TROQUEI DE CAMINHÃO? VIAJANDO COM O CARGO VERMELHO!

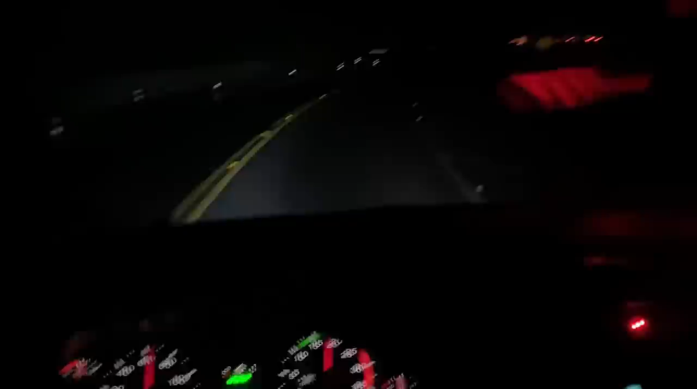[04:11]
Vermelho, ó, as coisinhas de azul passando pra vermelho. Você tá doido. Vim fazer uma viagem no 29. No cargo 29, no vermelho. Você tá sem motorista. Era o Lucas Damasceno que estava nele, daí ele saiu. Eu vim fazer uma viagem aqui, em março.
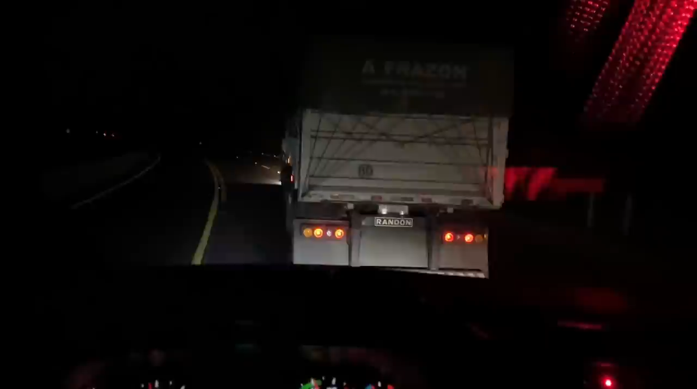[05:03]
batida. Eu tô chegando na Serra do Cajado aqui. O serrinha que nunca chega. Meu Deus do céu, moço. Olha, eu tenho pavor de vir pra esse norte aqui. Um pavor de, olha, não rende viagem, cara.